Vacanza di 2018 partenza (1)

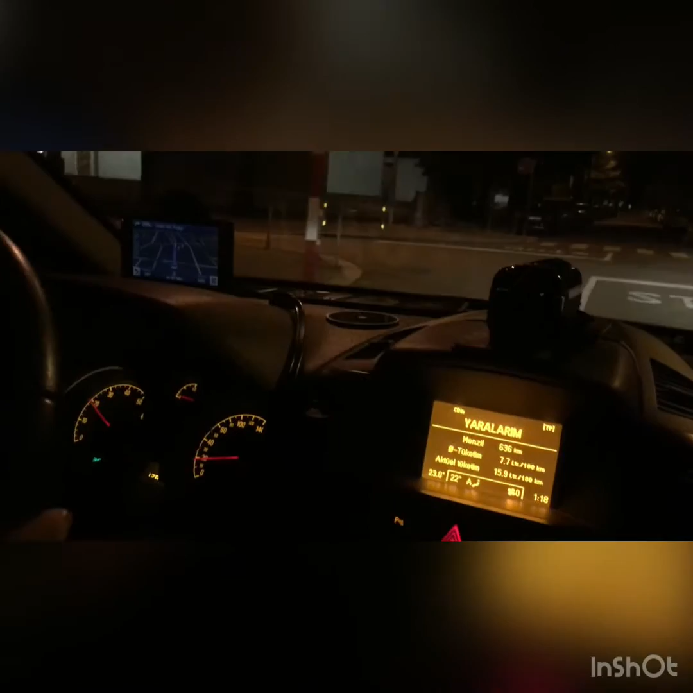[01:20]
Tra 200 metri, svoltare a destra in viale dei Facci. Evet. Evet, yola çıktık. Hadi Bismillah, Allah. Hadi gidiyoruz.
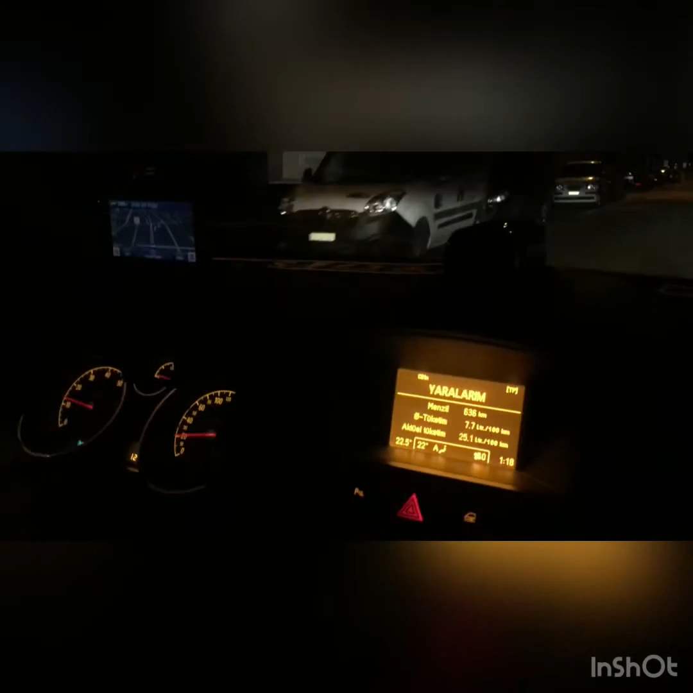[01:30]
Bir şey unutmadık değil mi? Güllü. He? Evet, yola çıktık.
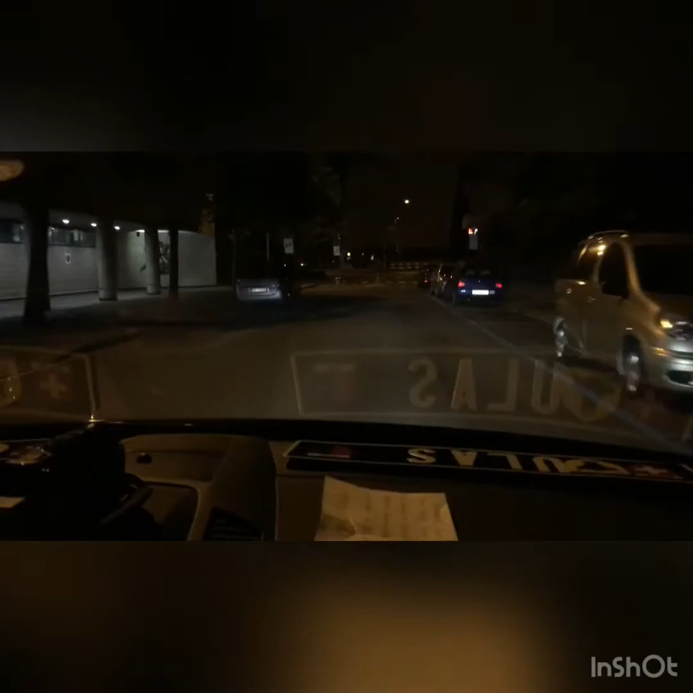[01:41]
Allah'ın izniyle. Svoltare a destra in viale dei Faggi. Poi prendere la prima Allah strada a isterse sabah sinistra. 9 ve 10. Nerede? Oradayız. Pazarda sayarsak 5 saat.
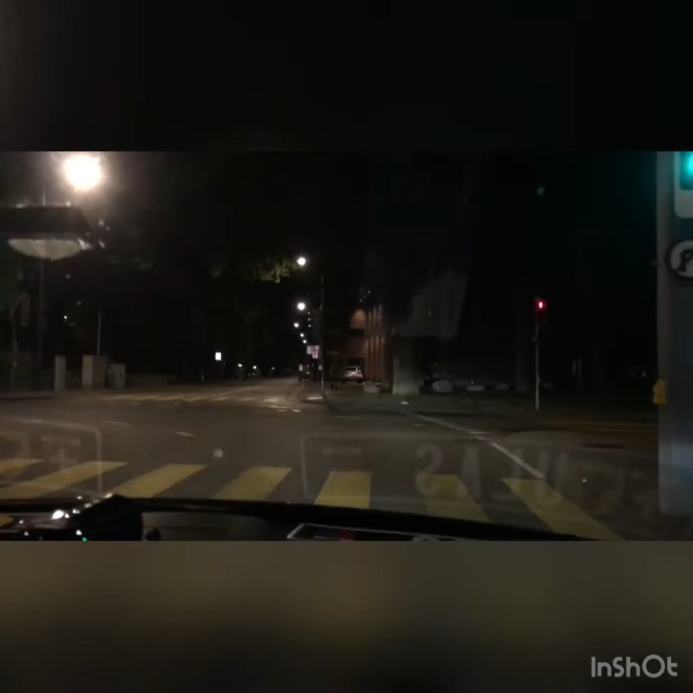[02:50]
Tra 400 metri, evet. Svoltare a sinistra, in corso Elvezia.
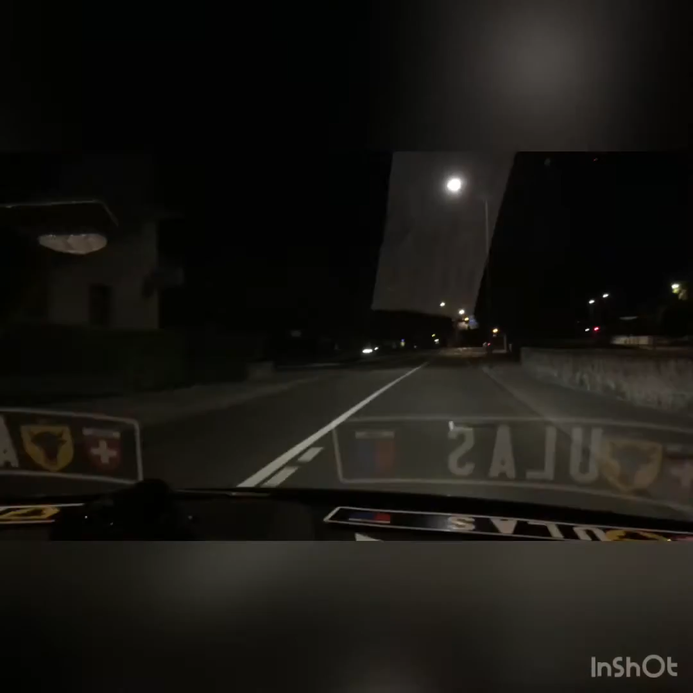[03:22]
Al semaforo svoltare a destra, poi prendere la seconda strada a destra. Kesildi mi şimdi? Evet.